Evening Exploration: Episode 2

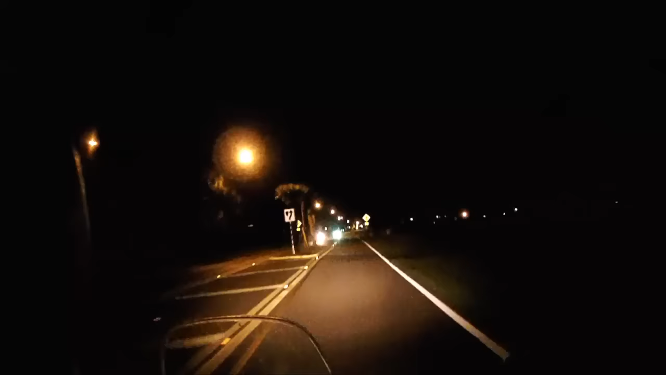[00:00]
Hello YouTube, this is the Florida Rider. Heading home after a fun evening out, I thought I'd do another evening exploration vlog. This time we are in Pinellas County and it is called Safety Harbor.
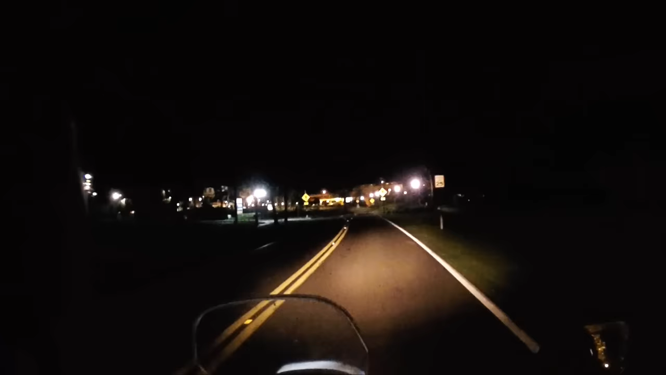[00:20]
This is a very, very nice little town. I've been here quite a few times before. Had some evenings out here too, and dined in most of the restaurants that we're going to pass.
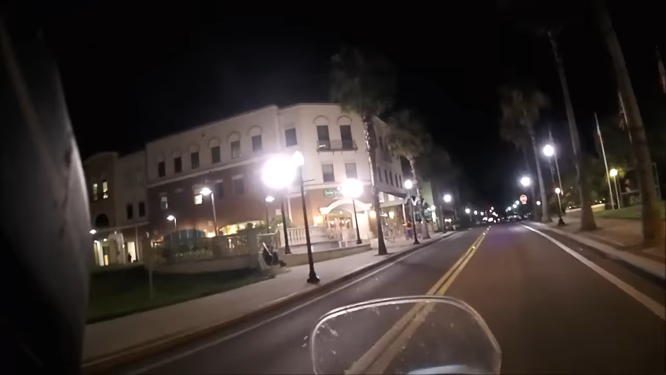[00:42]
This is a quintessential Florida resort town, and also a bedroom community for Tampa,
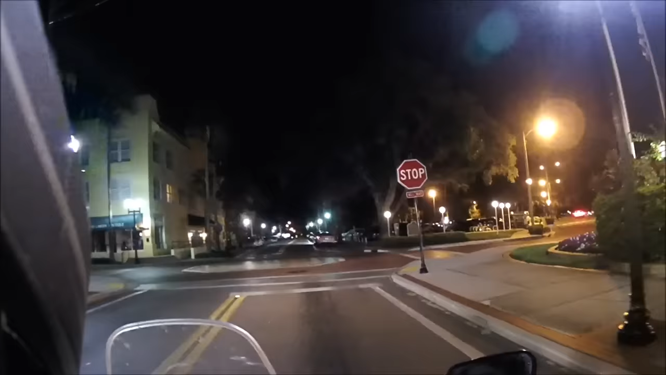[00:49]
Clearwater, and St. Petersburg. There's a resort and spa. This is the main downtown area. Nice little eateries open and bars.
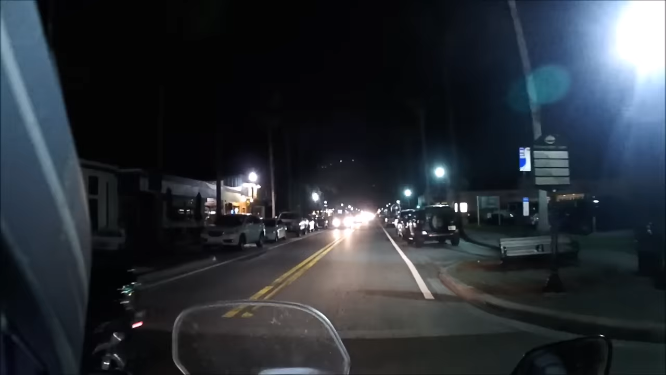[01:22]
This is the main downtown area.
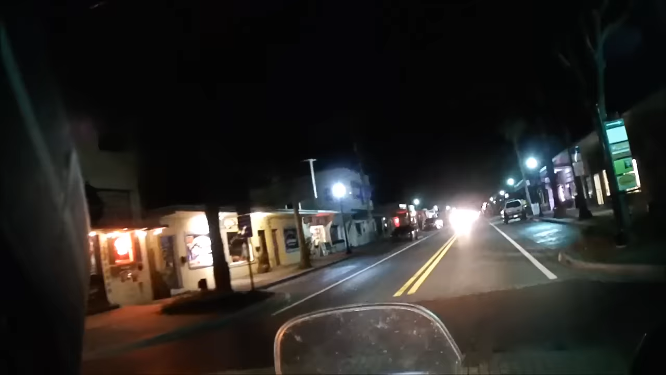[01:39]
More nice eateries. And there's a gazebo over here, and the gazebo frequently has music playing during the day.